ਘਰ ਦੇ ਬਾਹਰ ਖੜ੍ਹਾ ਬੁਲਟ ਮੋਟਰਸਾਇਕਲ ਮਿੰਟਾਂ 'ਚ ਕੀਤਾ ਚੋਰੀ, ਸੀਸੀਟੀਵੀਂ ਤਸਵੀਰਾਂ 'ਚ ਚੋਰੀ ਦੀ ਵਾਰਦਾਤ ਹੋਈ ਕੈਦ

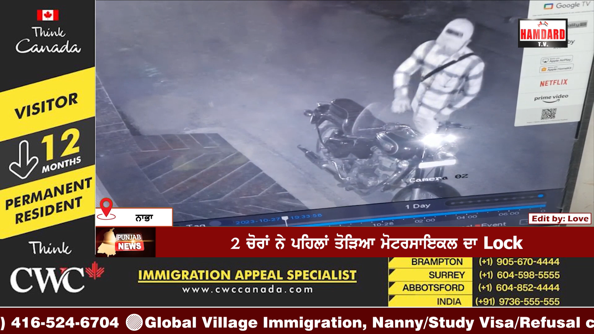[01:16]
दिने उस्तों बाद मोटर सैकल स्टार्ट करके रफू चकर हो जान दिने तोसी भी देखों पहला ही हैरान कर देन वालियां सीसी टीवी दुश्वीरां
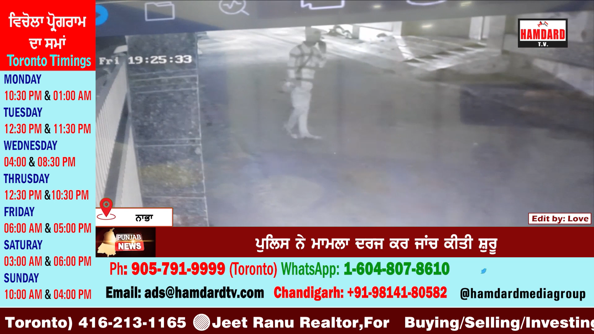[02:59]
स्टार्ट करके ओथो रफू चकर हो जानदेने जोटो कर दे मेंबर अपना मोटर सैकल
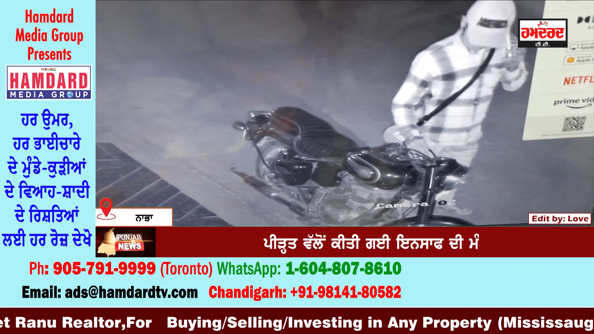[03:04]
वेख देनी तहू हैरान रहे जांदेने के कर दे बाहर मोटर सैकल ही ने इस
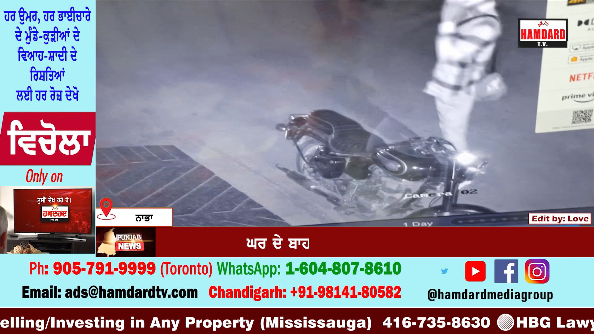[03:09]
चोरी दे कटना बारे पूलीस नो भी सूचित कर देता गया है इस फटना मारे वार